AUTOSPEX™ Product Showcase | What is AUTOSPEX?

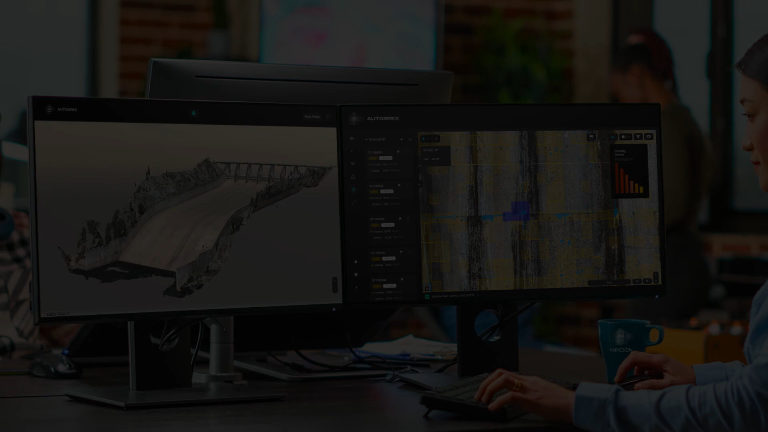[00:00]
Autospecs is an AI-backed platform developed by Nerexen for defects detection, quantification,